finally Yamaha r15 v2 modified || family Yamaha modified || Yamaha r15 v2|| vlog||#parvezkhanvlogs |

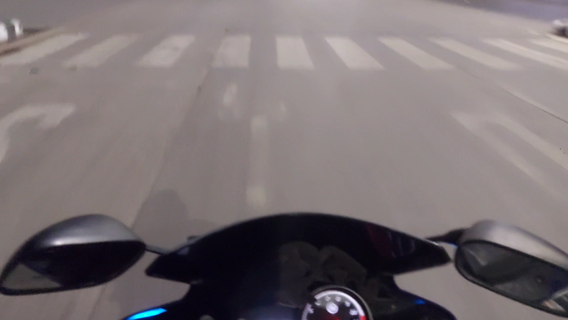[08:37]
तो चैनल पे नए तो चैनल को सब्सक्राइब जरूर कर देना ताकि तुमको मेरे आने वाले सारे व्लॉग जल्दी देखने मिल जाए। और रोड आप देख सकते हो खाली रोड पड़ा है, बस अभी मैं यहाँ से निकलूंगा और गाड़ी उठा के हम थोड़े से इसके सिनेमैटिक शॉट देखते हैं कि गाड़ी हमारी कैसी लग रही है, उसके बाद हम घर चलेंगे।
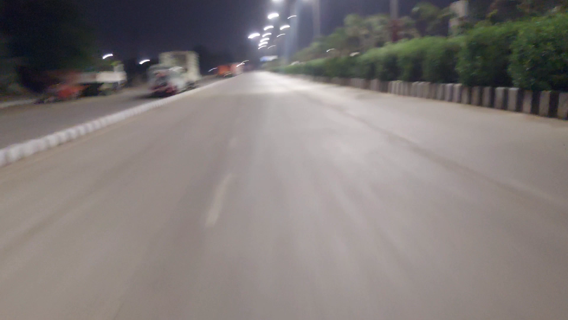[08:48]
तो गाड़ी यहाँ पर रुकाते हैं और गाड़ी के थोड़े से सिनेमैटिक शॉट लेते हैं।